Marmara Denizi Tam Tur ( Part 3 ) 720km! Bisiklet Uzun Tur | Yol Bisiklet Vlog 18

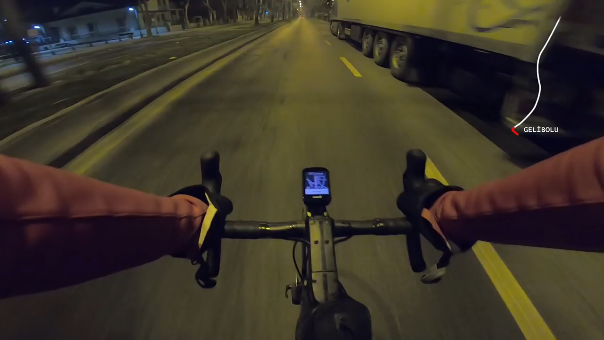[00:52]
Artık bu çorbayla hava aydınlanana kadar devam edeceğim. Artık çok da bir şey yiyesim yok. Hep aynı şeyleri yiyorum. Normal bir kafada değilim. Vücudumun yine ısınmasını bekliyorum. 458 kilometre oldu. Havanın ısınması için var ya her şeyi veririm. Yani şartlarda...
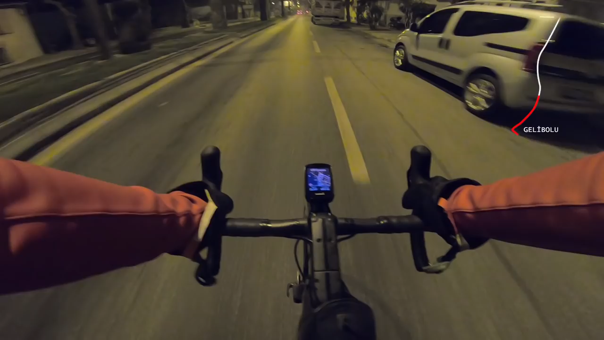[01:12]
Ya bu şartlarda böyle bir tur, bu kadar kilometre, bu kadar tırmanış zor ya. Kesinlikle kolay değil. Evet, İstanbul'a dönüş başladı küçük küçük. Beni rahat bırakın ya.
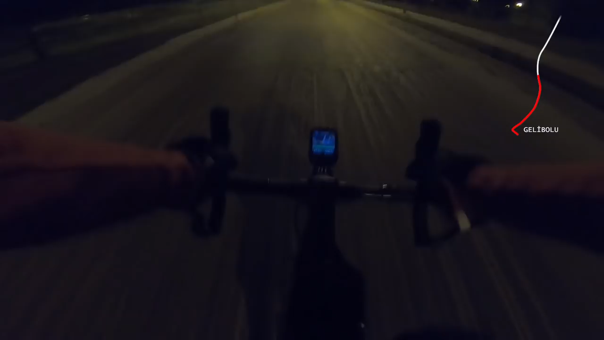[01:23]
Evet, ana yola çıktık ve yine güzel bir rampayla başlıyoruz.
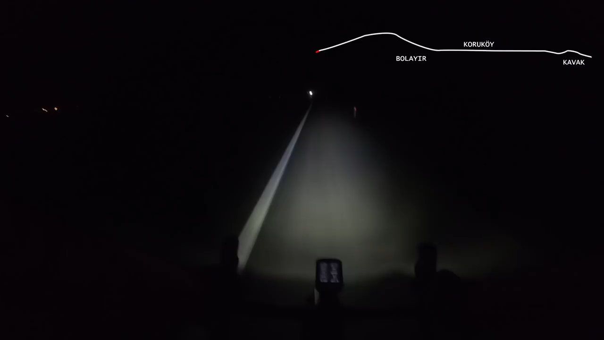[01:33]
2 kilometrelik bir rampayla Gelibolu'ya elveda diyoruz. Pedallamaya devam ediyorum. Saat 5.39, 467 kilometre oldu. Durumlar standart. Tek başına gece ıssızlık, ana yollar sürmeye devam. Havanın aydınlanmasını bekliyorum. Şu anda üstümde kalın. Hava biraz ısınsa çıkartacağım. Pedallayamıyorum da.
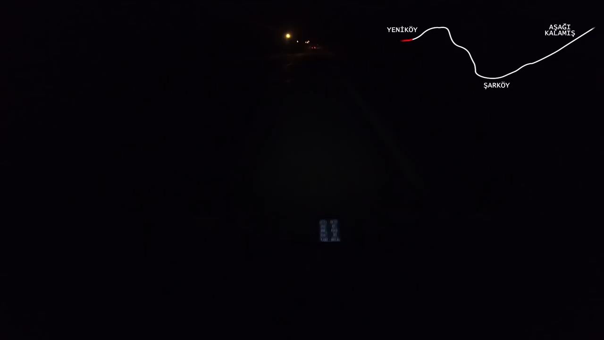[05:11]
501 kilometre oldu. Saat 7.31. Şarköy'e doğru devam. Bir saat kaldı havanın aydınlanmasına. Yemin ediyorum hasret kaldım. Şarköy'e inişe 1 kilometre. Sonra oradan aşağı indim mi köpeklerin saldırısı olmadan tamamdır bu iş. Evet, küçük küçük böyle hava aydınlanmaya başladı gibi. Evet. Ben şuraya da bir atayım.